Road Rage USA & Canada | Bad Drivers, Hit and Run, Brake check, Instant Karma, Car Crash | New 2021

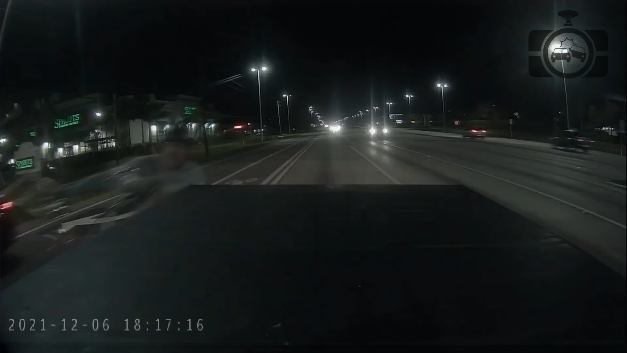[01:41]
Oh shit! Are you fucking kidding me? Hey! Roll your window down! Are you okay? Just push me into your bumper, dude!